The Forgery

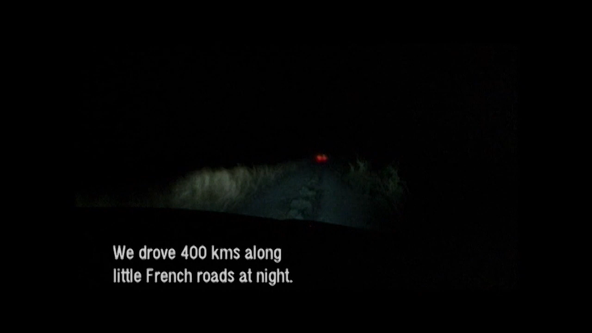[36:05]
Wir sind dann während der Nacht etwa 400 Kilometer französische Landstraßen gefahren,